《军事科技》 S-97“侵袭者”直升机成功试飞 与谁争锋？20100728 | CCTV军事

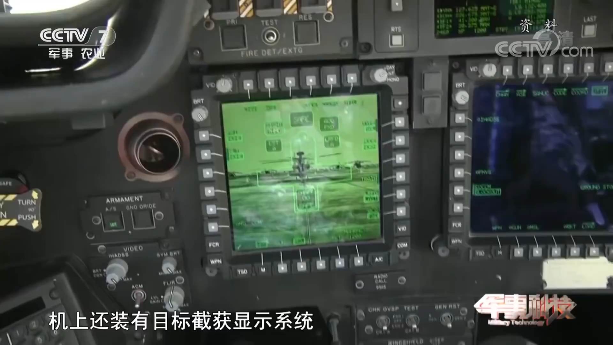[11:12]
机上还装有目标截获显示系统和夜视设备可在复杂气候条件下搜索 识别
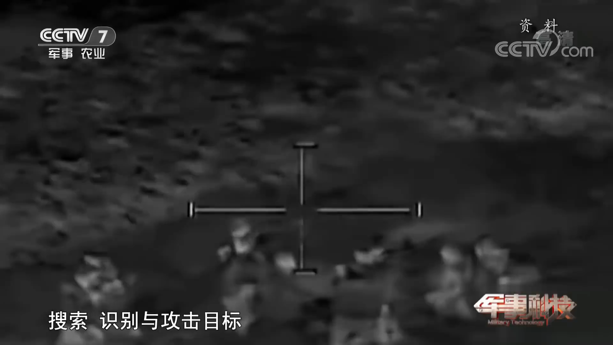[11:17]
与攻击目标它